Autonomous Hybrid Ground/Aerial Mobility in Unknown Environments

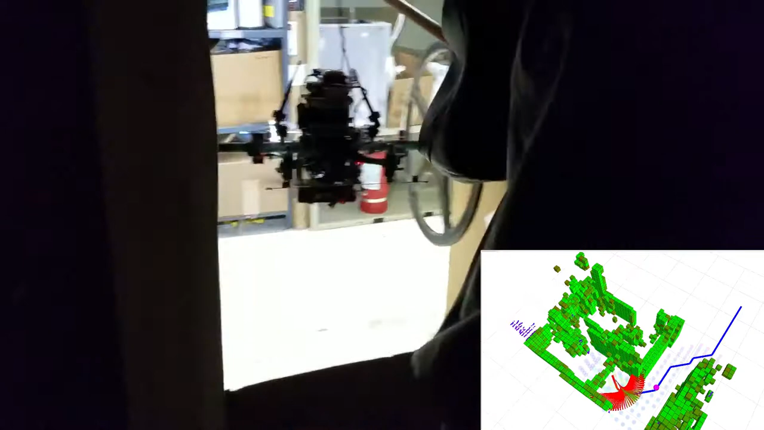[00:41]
Finally, we conduct experiments leveraging mapping and global planning for hybrid mobility in unknown environments.
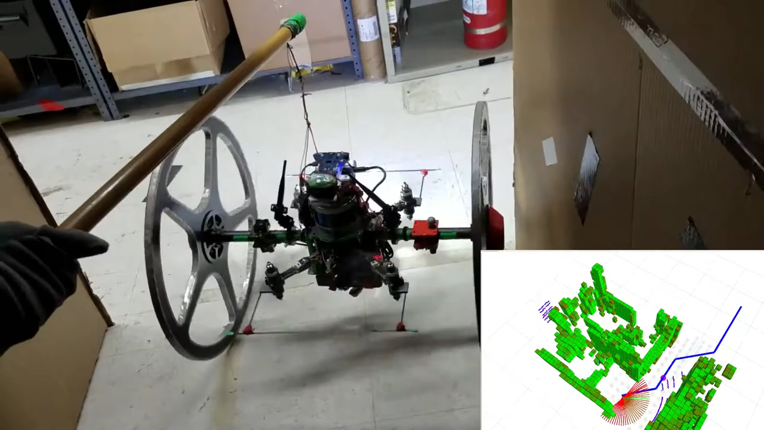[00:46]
We use Octomap to generate occupancy grids for collision checking and planning, and use A-Star to plan trajectories with different costs for rolling versus flying.
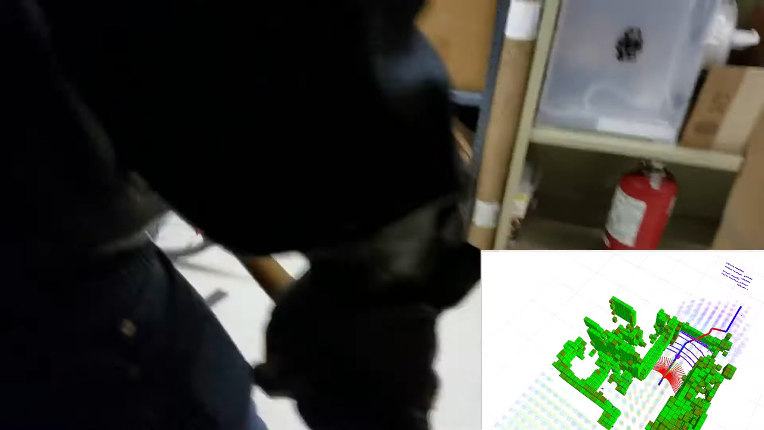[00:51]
We find that hybrid mobility uses up to five times less energy than flying only,